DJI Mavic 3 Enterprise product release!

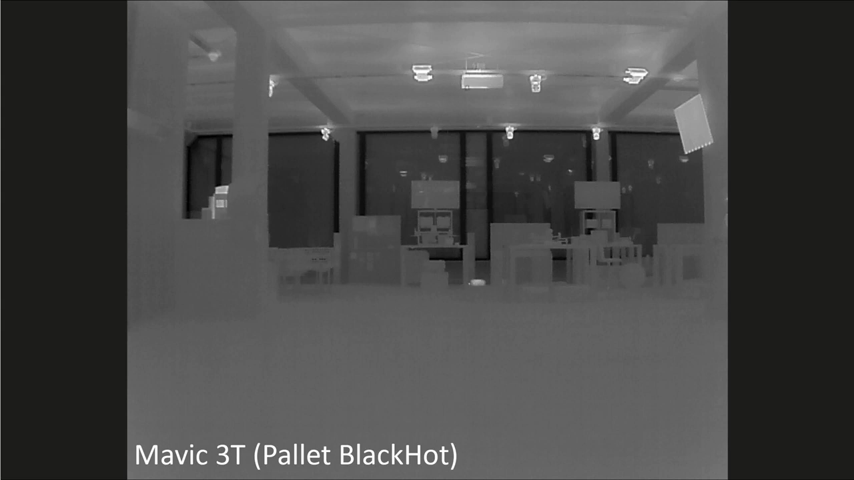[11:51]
En we kunnen hem ook eventjes naast de Mavic 2 zetten. Om een vergelijking te maken tussen de Mavic 2 Enterprise en de Mavic 3 Thermal. En hier zie je vooral dat de thermische camera van de Mavic 3 net ietsje gevoeliger is. Waardoor je onder andere de hitte afstraling boven de lampen aan de bovenkant. En ook iets meer details in het glas laat zien waar dat bij de Mavic 2 net iets minder is. De resolutie is hetzelfde. Dus wat dat betreft zitten op thermisch vlak geen hele grote verschillen tussen beide toestellen.
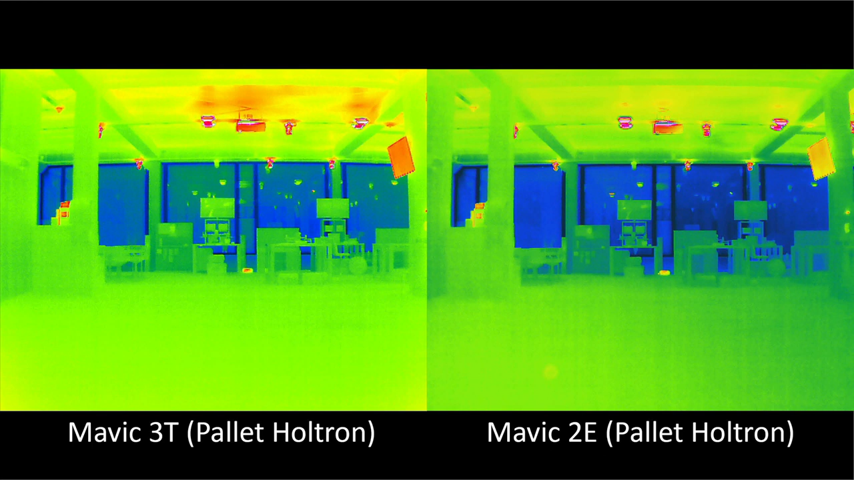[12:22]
Maar de combinatie van die hybrid zoom met de thermische camera's maakt natuurlijk wel een groot verschil. Dat is een van de dingen waar je bij de Mavic 2 toch wel soms tegenaan kon lopen.